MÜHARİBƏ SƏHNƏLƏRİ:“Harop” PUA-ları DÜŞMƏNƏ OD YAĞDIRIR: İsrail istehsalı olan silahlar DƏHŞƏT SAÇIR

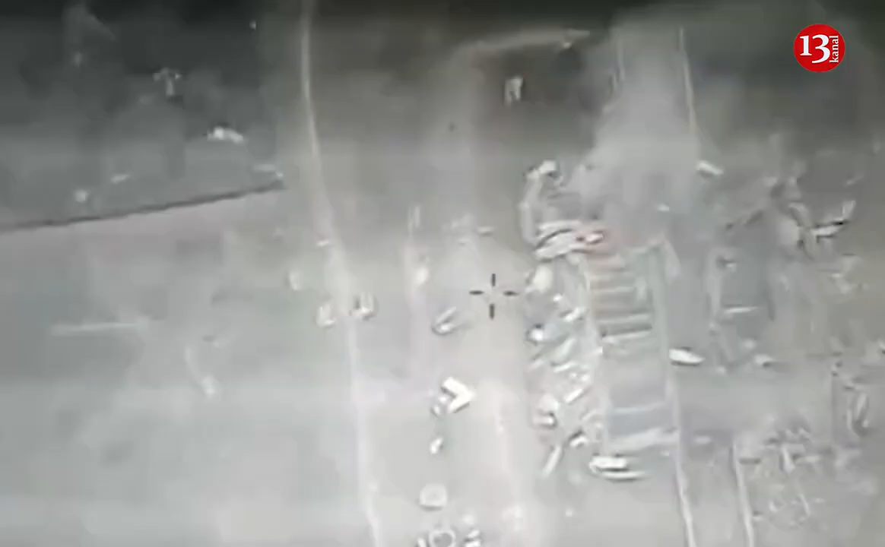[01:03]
Rəsmi iddialara görə həmən bunkerdə bir erməni general,
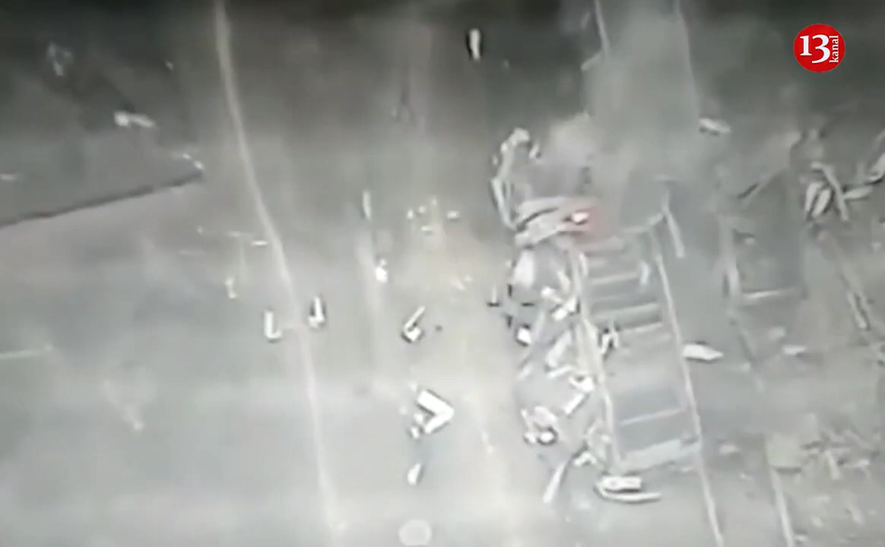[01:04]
polkovnik və digər yüksək rütbəli zabitlər olub. O da qeyd edilir ki, dağıdılan bunkerdən kiminsə sağ çıxmaq şansı olmayıb.
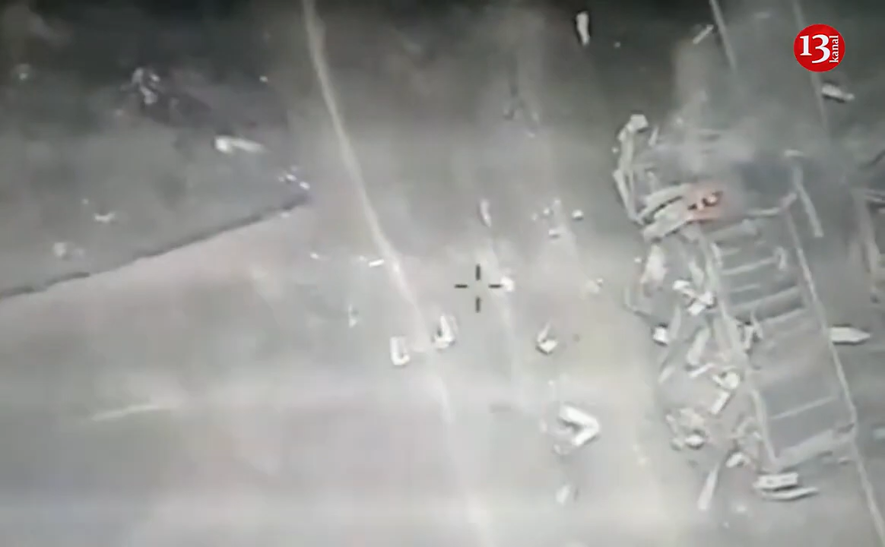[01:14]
Ümumilikdə isə günün qəhrəmanı olan Harop bu gün xeyli sayda düşmən tankını məhv edib.